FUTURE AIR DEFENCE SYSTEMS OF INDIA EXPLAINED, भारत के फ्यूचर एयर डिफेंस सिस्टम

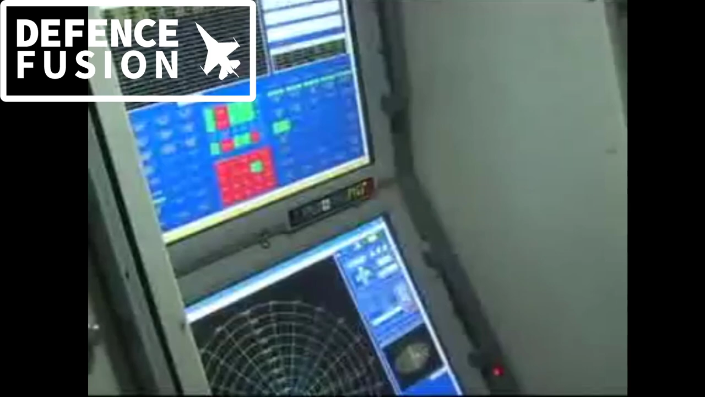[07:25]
पहले ही demonstrate कर लिया है और perfect भी कर लिया है क्योंकि हमारी root drama missile में भी